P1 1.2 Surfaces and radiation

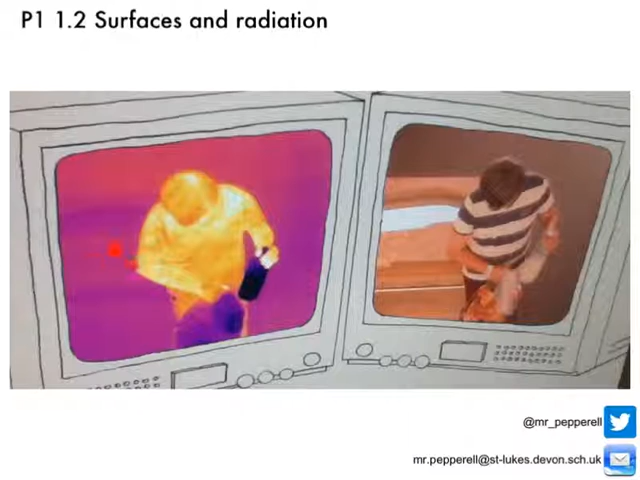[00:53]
a wooden cabinet with a mirror on it and if we look over here we can see that the mirror appears to be colder than the surrounding wooden cabinet which would suggest that for some reason different surfaces give out different amounts of infrared radiation